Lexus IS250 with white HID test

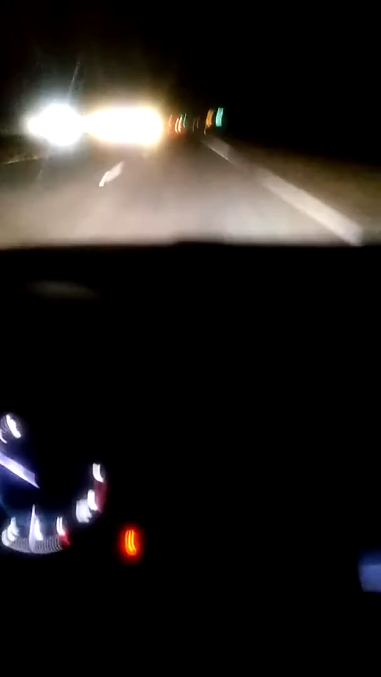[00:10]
not sure if you can see very clearly but it's a lot better than the stock ones as you can see well I don't know if you can see but you know these are actually white bright white HIDs the bulbs are like H11 that's the size for 2006 Lexus is 250 I'm not sure if it is the same any other year but this is a 2006 Lexus is 250 and the headlights are